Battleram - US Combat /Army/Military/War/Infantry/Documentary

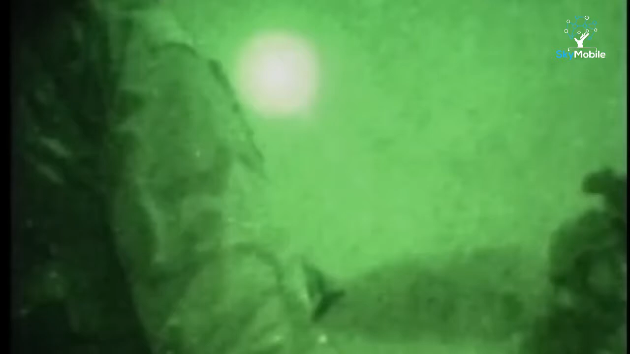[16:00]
Illumination rounds use a combination of a very bright, slow-burning flare and a parachute.
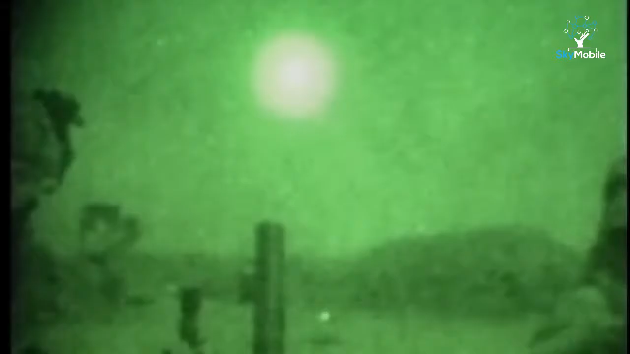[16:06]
As the bomb starts to fall, the flare ignites, and a parachute deploys to slow the descent.
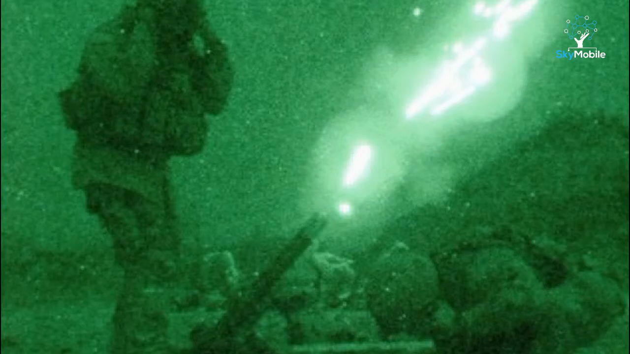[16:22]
so that at no time is the battlefield dark.
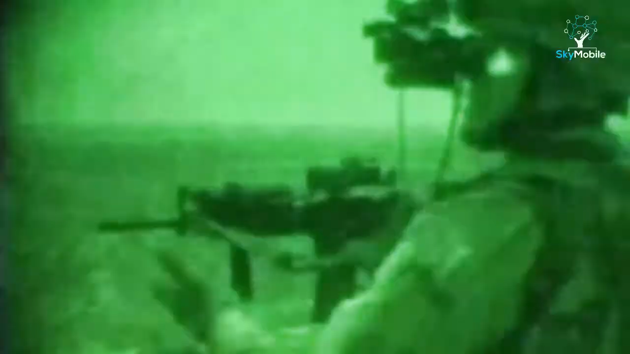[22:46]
Today, mortar fire controllers like these men of the 82nd Airborne
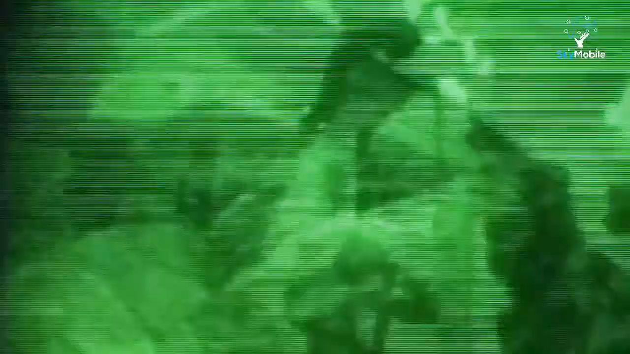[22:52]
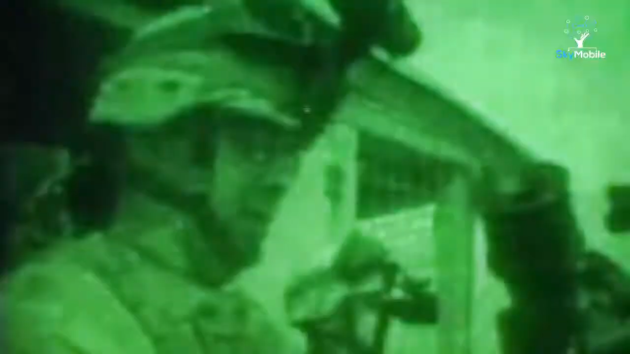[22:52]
Division in Afghanistan use sophisticated equipment like night vision equipment and
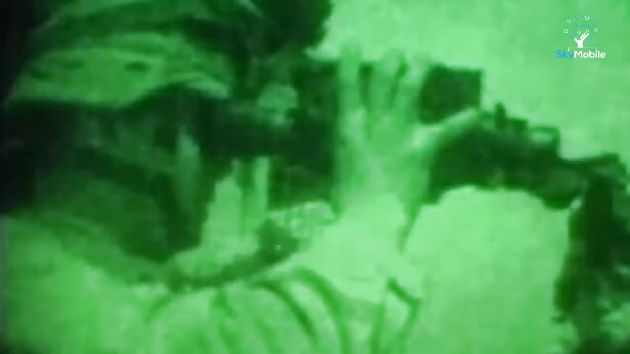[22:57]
laser rangefinders and
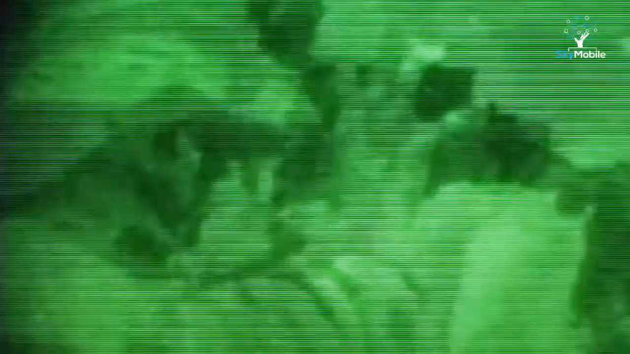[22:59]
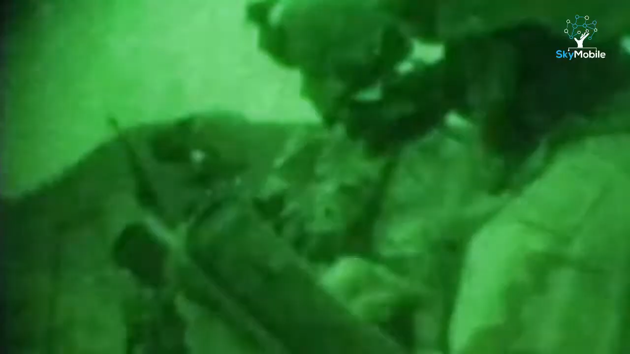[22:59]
hand-held computers to give a high level of accuracy.
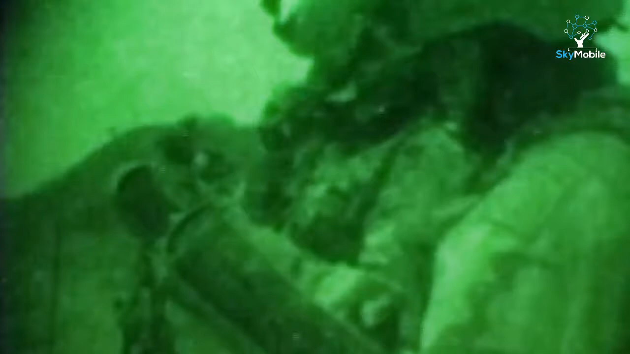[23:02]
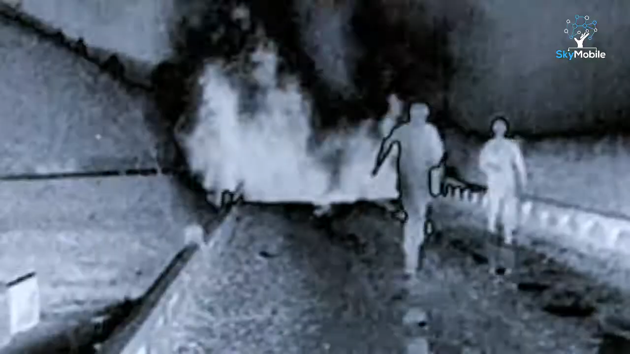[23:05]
Equipment developed at the end of World War II used active infrared light to illuminate a target.
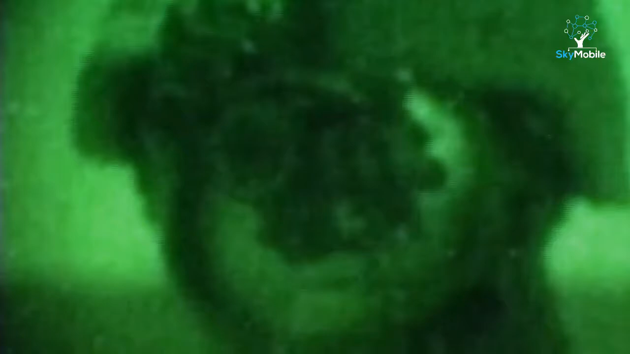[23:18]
A passive system, called image intensification or I-I, came next.
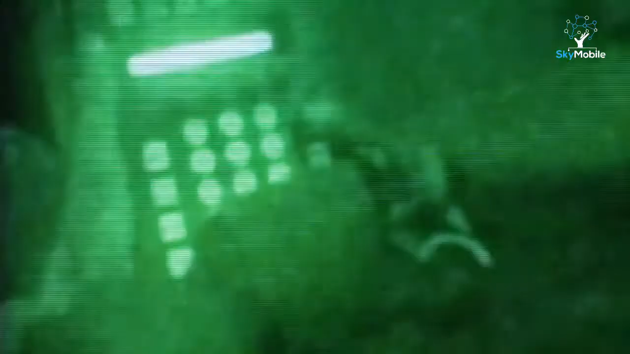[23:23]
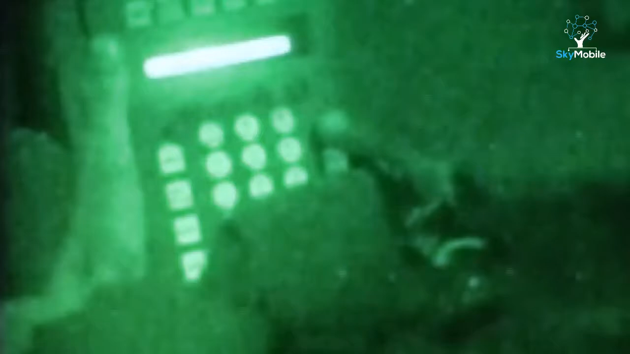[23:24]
It uses existing light, for example from the moon and stars, and amplifies it.
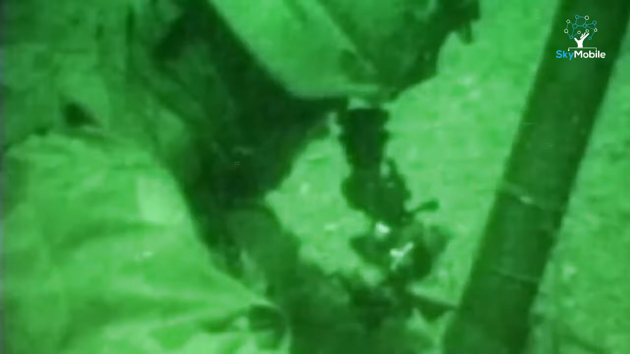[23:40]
On this range where there is a powerful light from a 60mm illumination round,
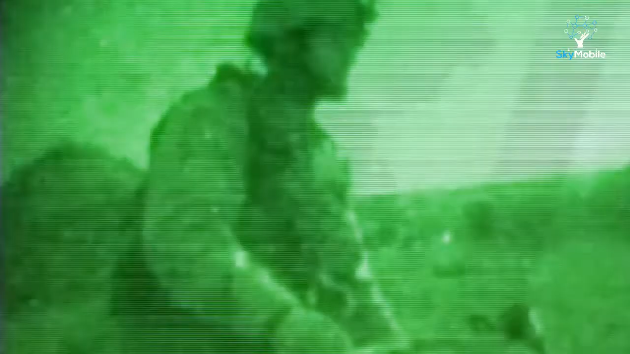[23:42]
I-I is not overloaded and doesn't cause the screen to go blank.
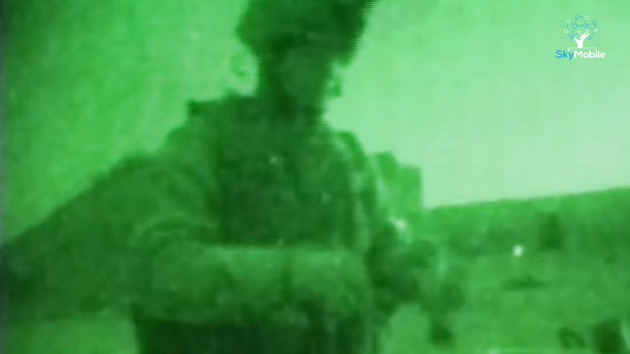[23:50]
The night vision image of these men of 82nd Airborne Division shows a sophisticated eye-eye image that can
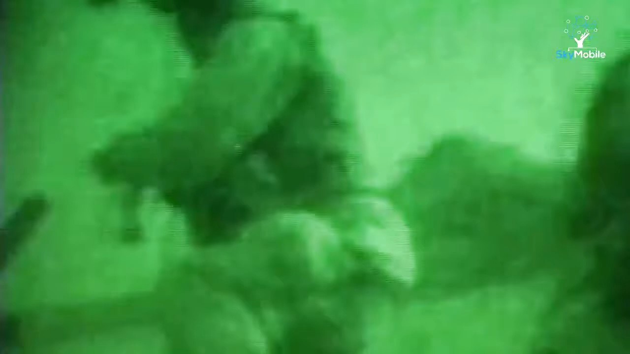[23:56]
adjust to the strong light from an M83 illumination round, fired from a 60mm mortar during operations in Afghanistan.
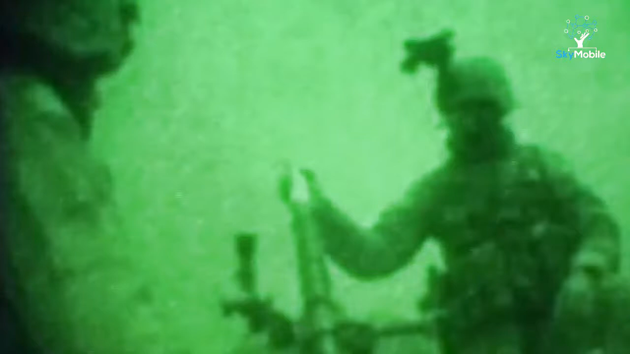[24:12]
During the mission, illumination rounds are made ready and fired.
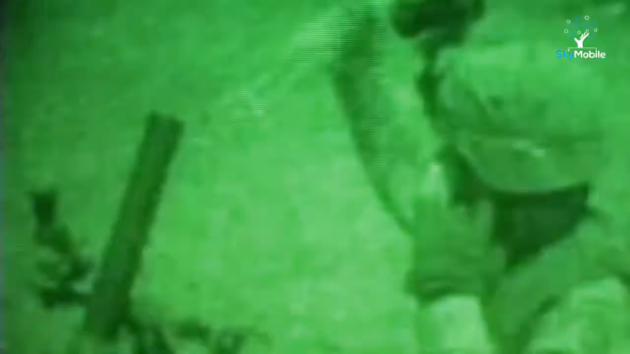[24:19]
The mortar sights are adjusted after the base plate has settled into the ground,
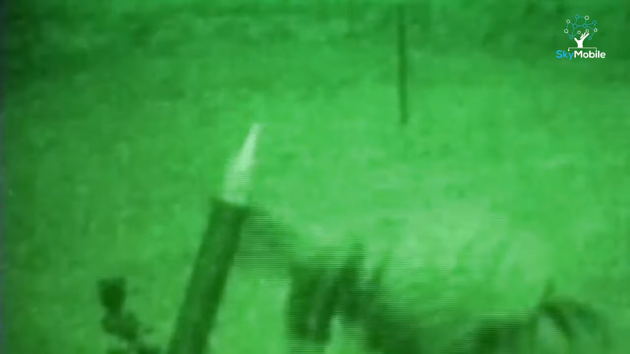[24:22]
or bedded in, from the recoil of the first round.